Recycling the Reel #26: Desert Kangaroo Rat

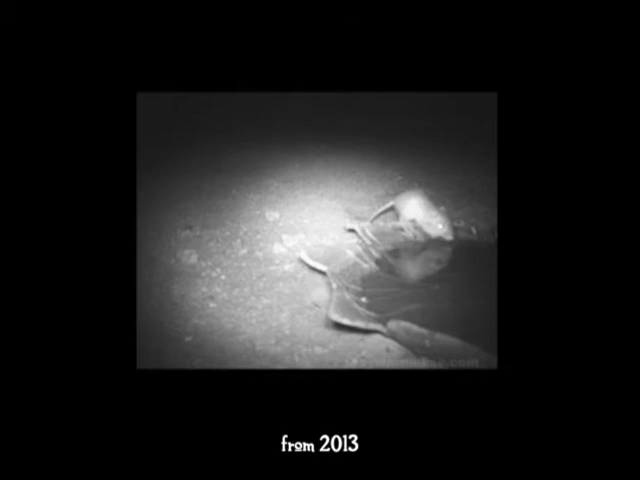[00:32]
It's not even a mouse. It belongs to a family of rodents called heteromidae, which is especially adapted to desert living. They're nocturnal, they live in burrows, and they eat primarily seeds. In fact, they've got large fur-lined cheek pouches for storage. If you look closely, it's obvious that this one's guy is pretty full. They have long hind legs for leaping, and the tail is much longer than the body.